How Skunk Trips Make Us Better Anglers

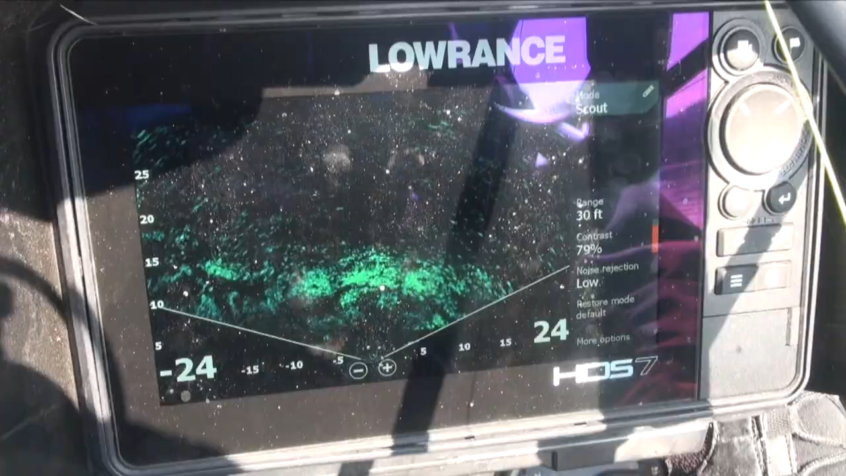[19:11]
Incidentally, I have not seen any fish movement on this,
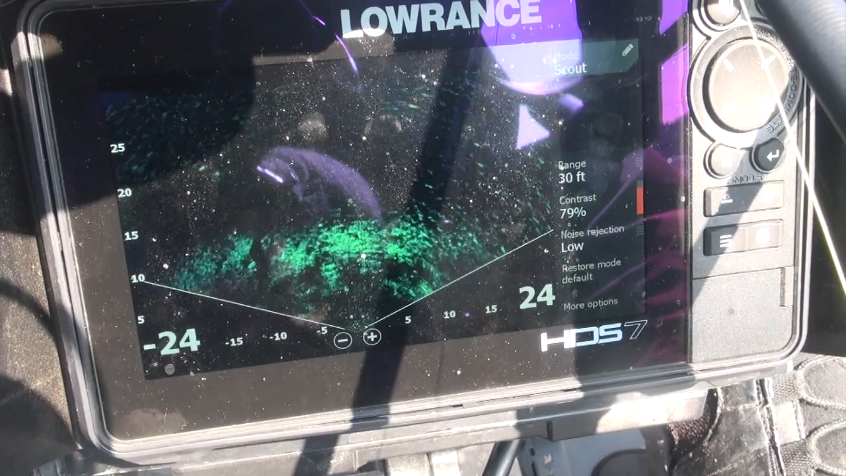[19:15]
or do I want to say I haven't seen any fish movement on this yet.
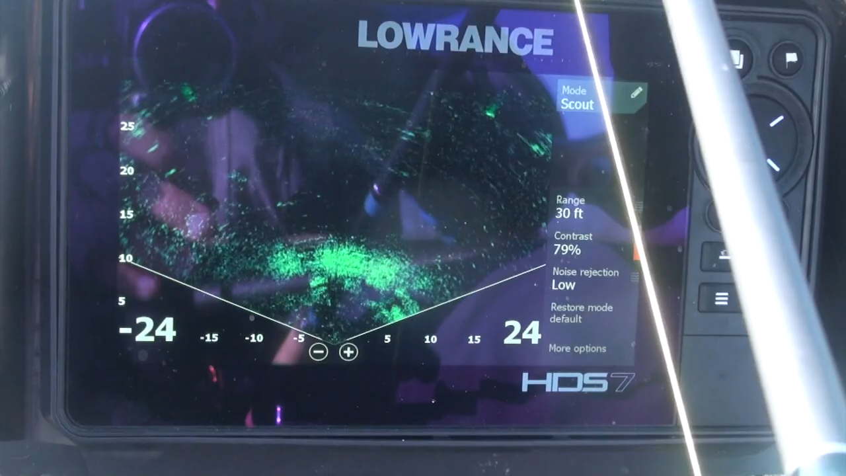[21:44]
Not real strong signals, but I think I see fish out there moving around.
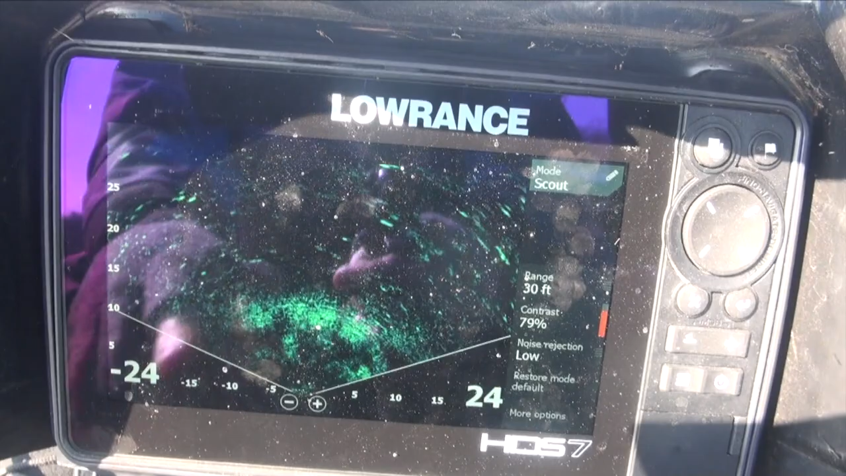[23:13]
let's see some movement on this side. Let me pan around and see if I can pick them up. Each of those dark, yeah. See these right here? They're moving slowly. I gotta keep panning to keep them in frame.
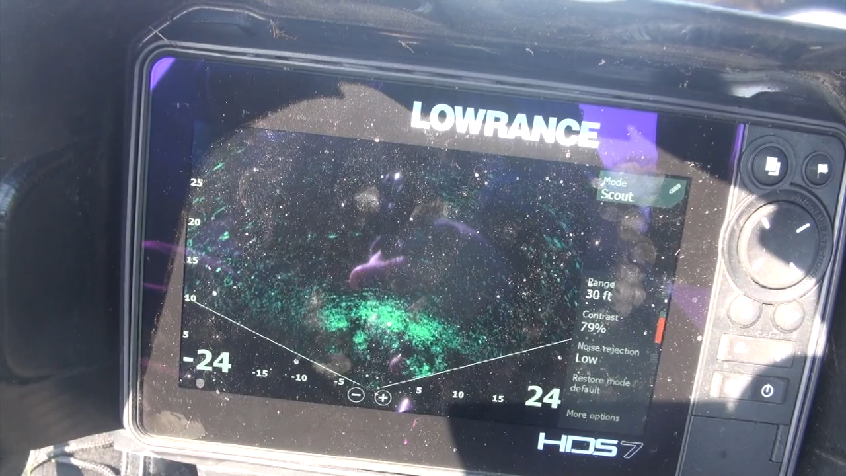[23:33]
But you gotta watch it a while to actually see them. For whatever reason, I'm not getting a good return out here.
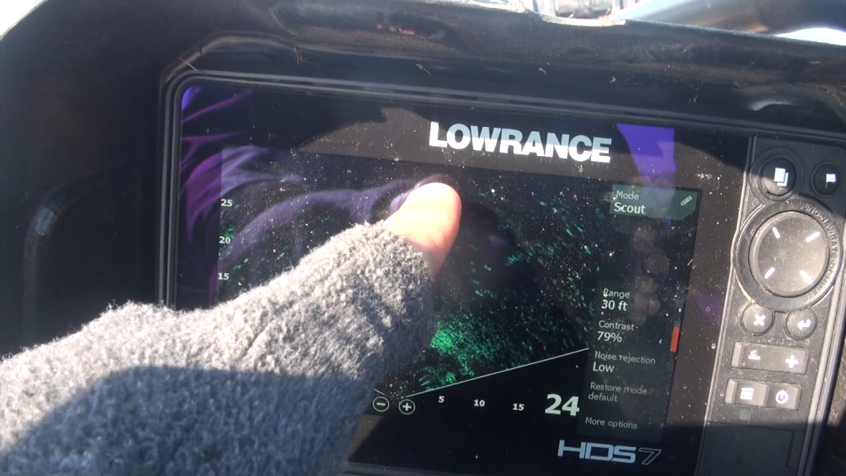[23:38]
But on these edges, I'm getting, you know,
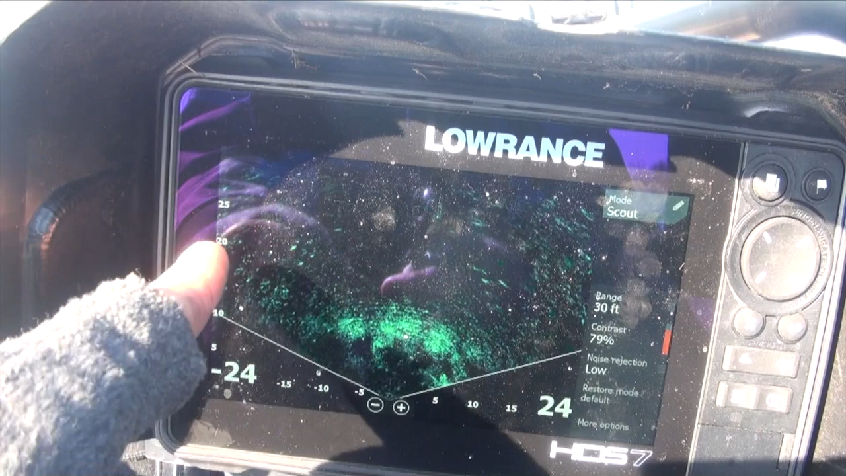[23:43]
I'm able to see that movement 25 feet out. Oh, there they come through the middle. See these? They're just starting to show up.
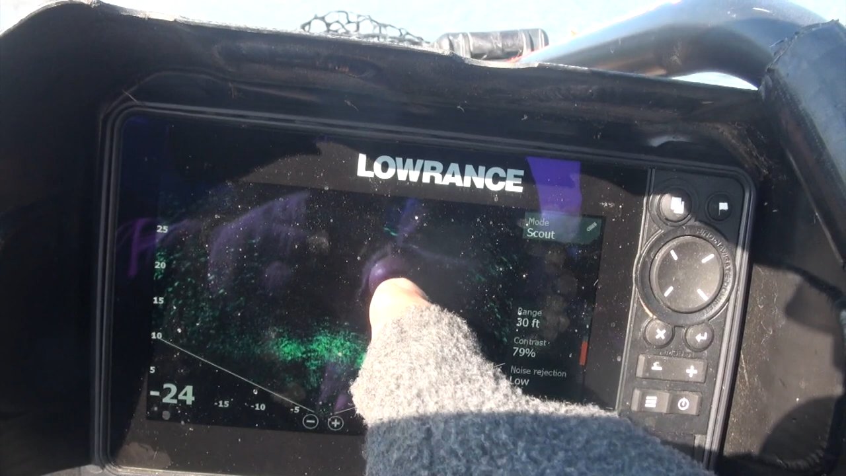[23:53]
So, pretty big fish to be showing up on here. I don't think that my signal is as strong as it was when I first set this up. And I think that I changed from 223 amp hours, one
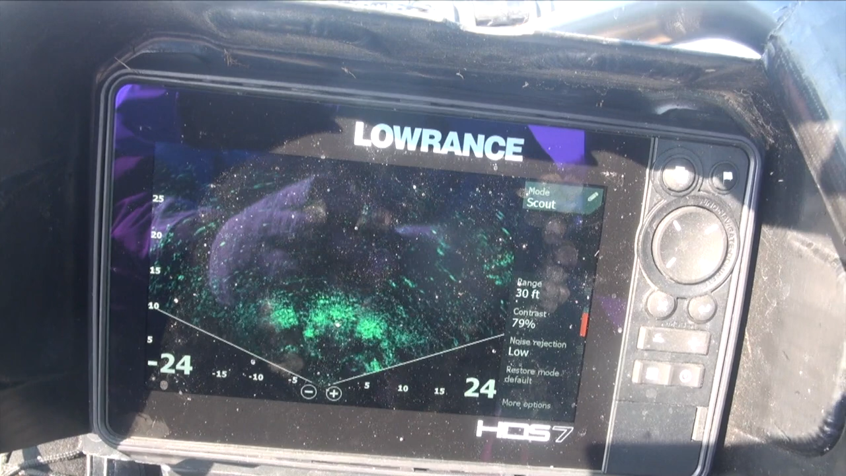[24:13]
solely for the active target and one for everything else. I say everything else, but you know, the rest of the depth finder.
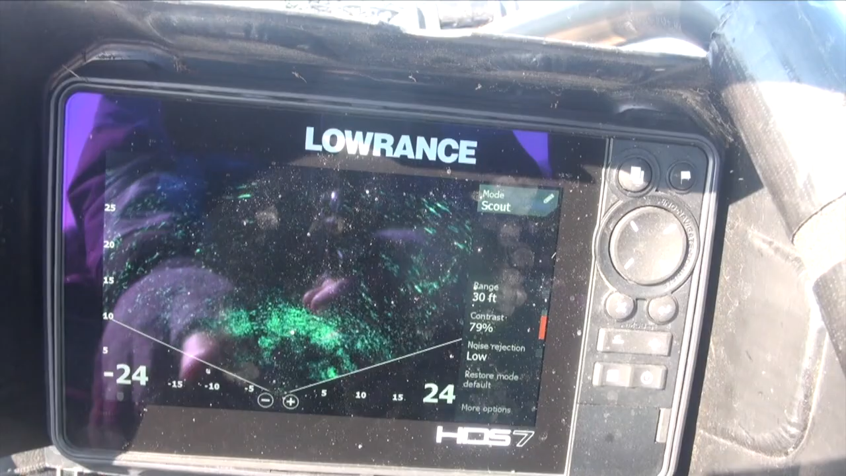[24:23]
That gave me a better image than this, so I may switch back to two batteries instead of that single 54 amp hour. We'll see.
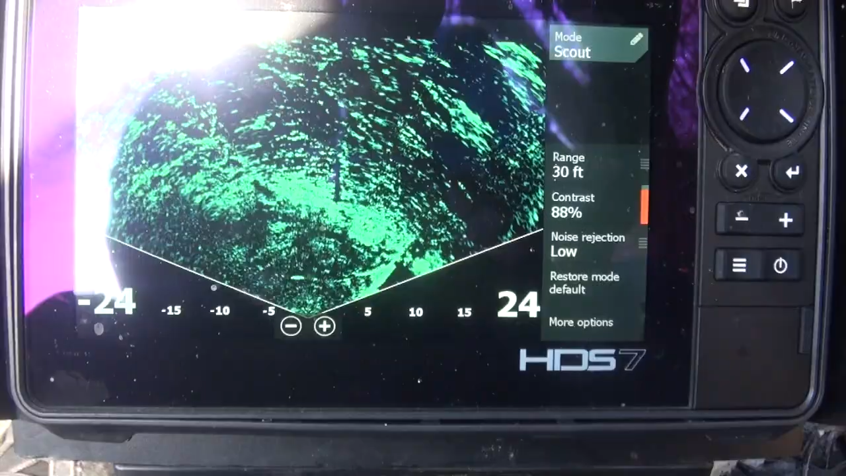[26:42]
Look for motion. You see it? There's some right there.
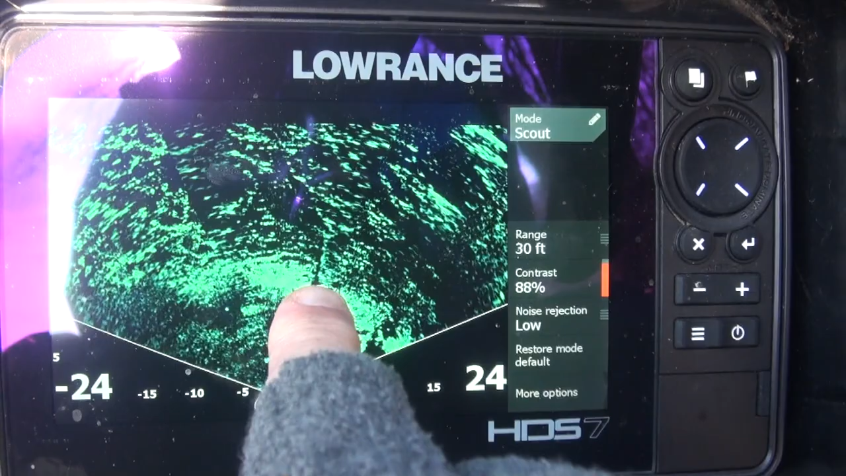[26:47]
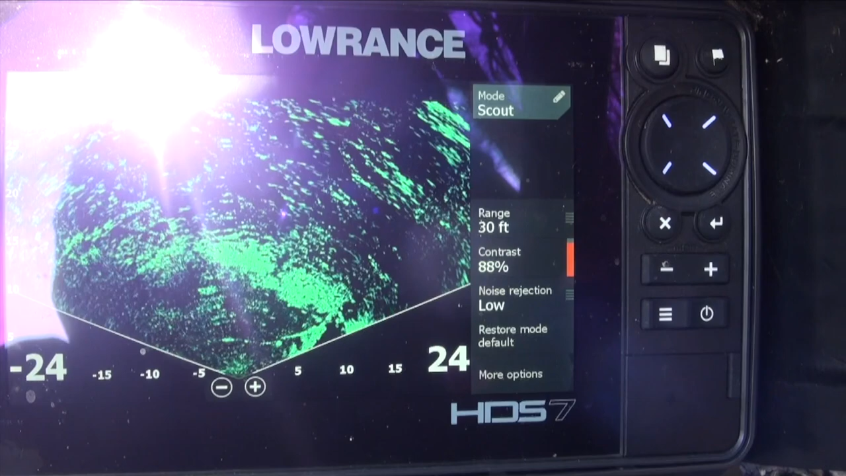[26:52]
Come in towards the source and you can see the fish. It's moving to the left.
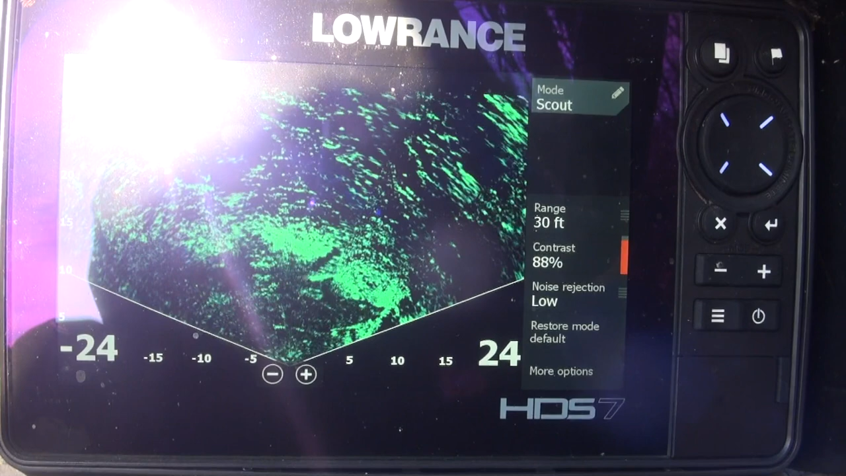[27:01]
It's about 8 feet away from me. See him? So that's all you do with this. You look at the things that are still
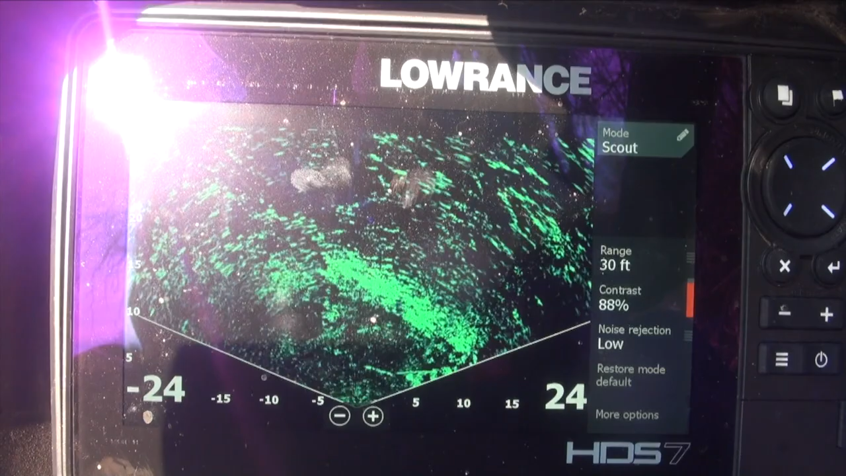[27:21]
and you ignore them. And then you look at the things that are moving, and they don't move a lot in winter, but that dude's cruising around. There is a fish in this eddy. I only see one, but I do see movement. Don't know what he is.
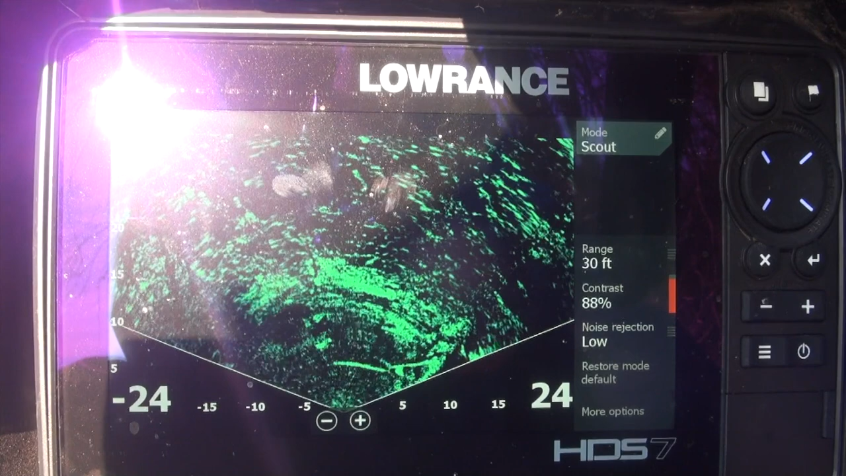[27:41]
Is he a catfish? Muskie, bass, carp.
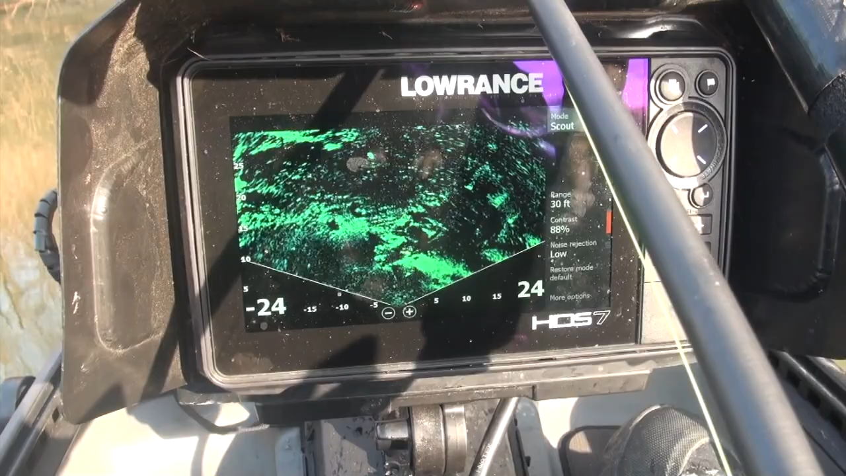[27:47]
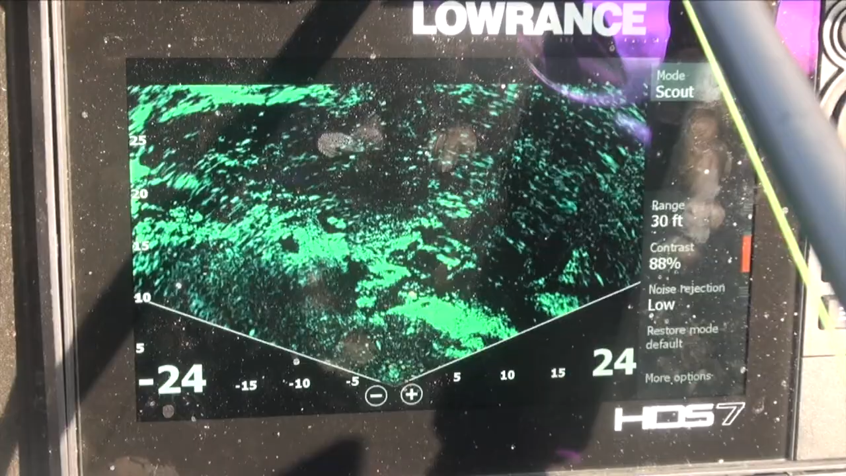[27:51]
Where's the motion? It's in there. You really look for shadows.
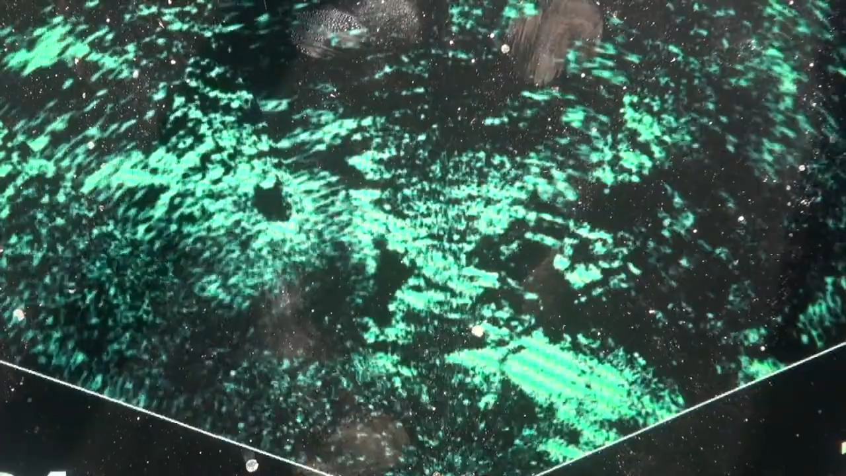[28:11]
And that black blob right there has a fish right in front of it on the bottom.